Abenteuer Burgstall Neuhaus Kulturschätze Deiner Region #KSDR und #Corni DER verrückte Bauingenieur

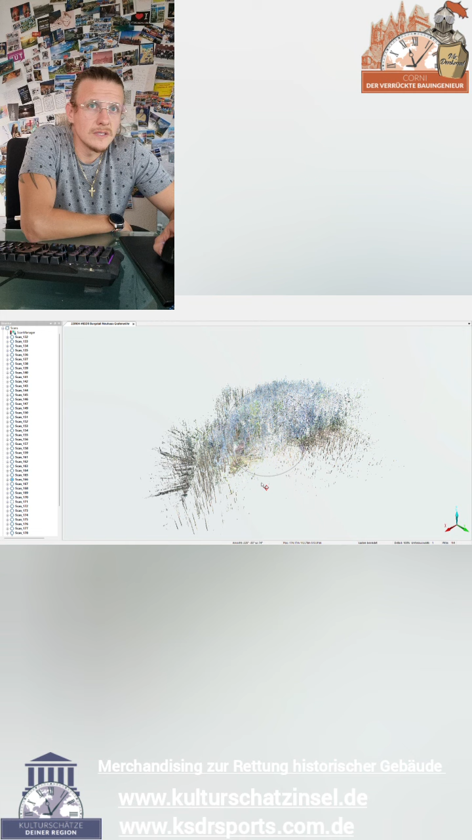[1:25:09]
Okay, wir gehen jetzt also mal in die Projektpunktwolke rein und drücken hier auf Erkunden und da ist unser Ergebnis.
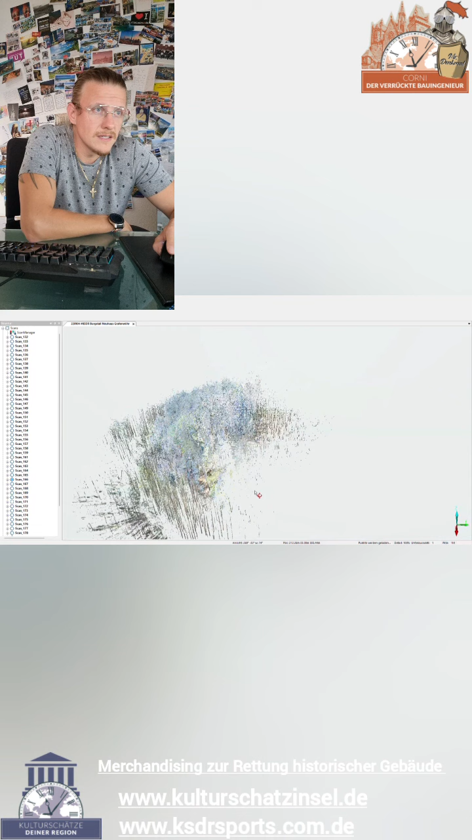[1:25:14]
Also ihr erinnert euch jetzt, wie das war also hier unser Ergebnis.
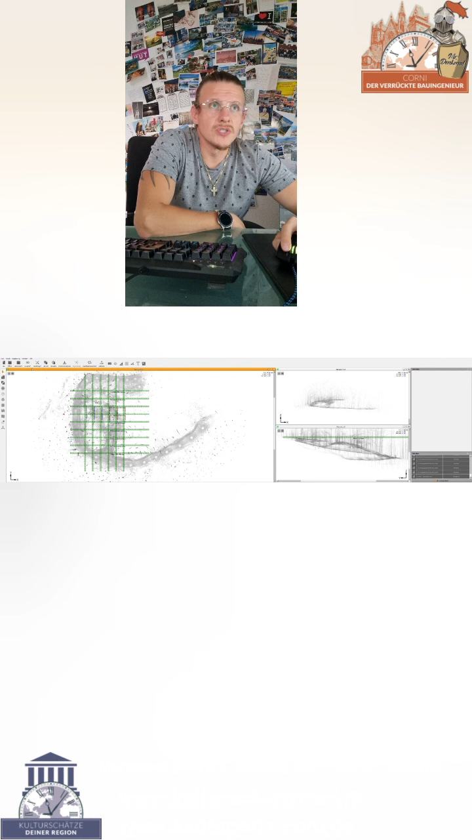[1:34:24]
So Freunde, zwischenzeitlich habe ich jetzt PointCap gestartet. Ihr seht jetzt hier schon das eingelesene Projekt. Also hier erkennt ihr runde Pünktchen, das sind die ganzen 3D-Laser-Scans. Ihr müsst nur meiner Maus folgen. Und diese grünen Striche da drin stellen Schnitte dar.
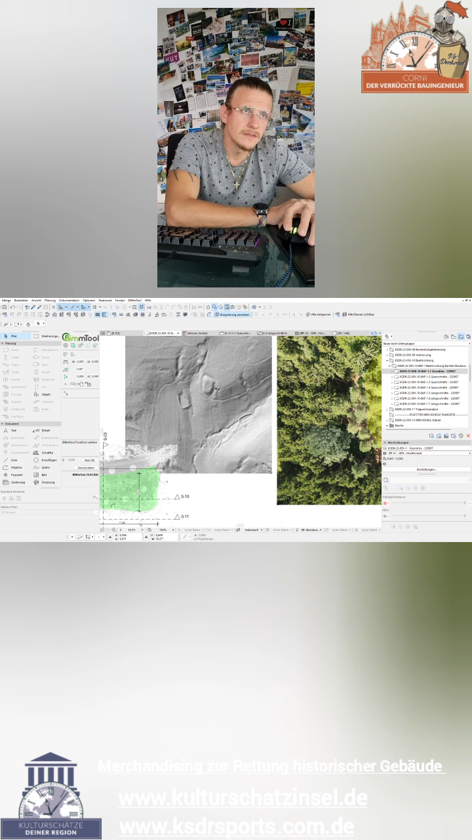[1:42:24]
Hier. Naja, das ist jetzt auch wurscht. Hier... Und das war unser Drohnenflug, den ihr schon vorhin gesehen habt. Hier habe ich noch ein Foto gemacht aus circa einer gewissen Höhe.